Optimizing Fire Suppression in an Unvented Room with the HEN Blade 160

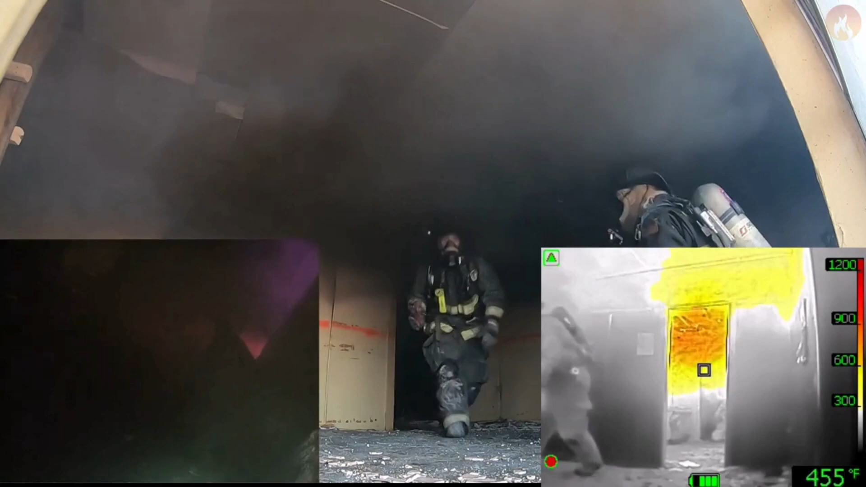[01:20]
On screen: spot 455°F
Just use that little bit of air. We'll get a draw on it. We'll see you next time. How's it look from your angle over there?
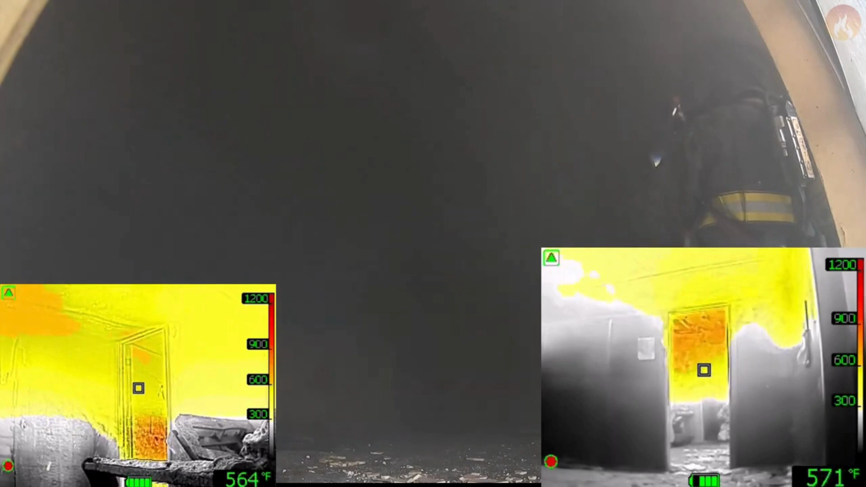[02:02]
There we go. It's coming out now.